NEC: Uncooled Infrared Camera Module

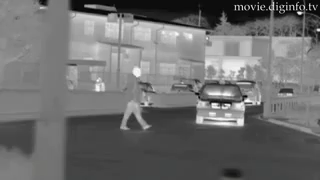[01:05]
Compared with existing infrared cameras, this camera doesn't require infrared reflectance light.
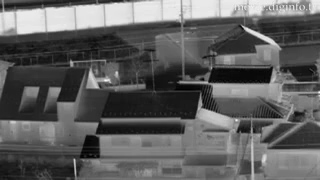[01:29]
because it can use two-dimensional distribution to visualize the surface temperature of objects.
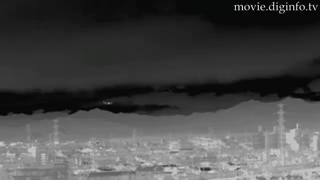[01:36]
Operators can use the camera module to remotely acquire temperature distribution data without physically being placed in dangerous situations,
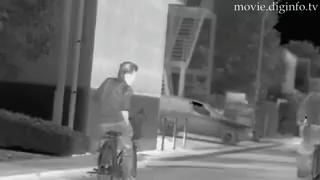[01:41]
for example,